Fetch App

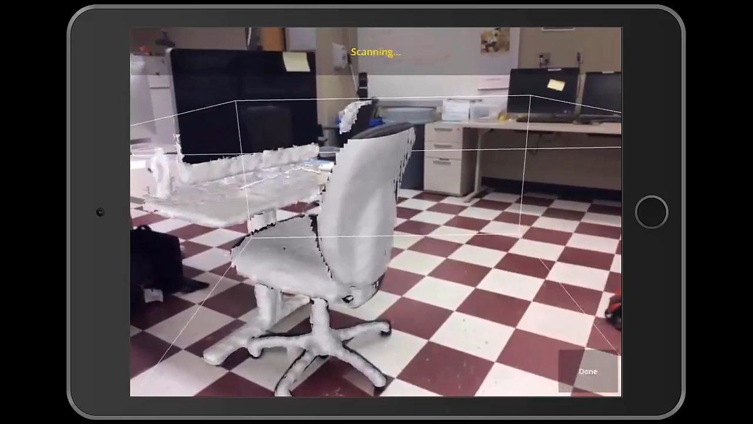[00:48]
Hold the iPad still and allow the mesh to form. Once the mesh is solid, click Done.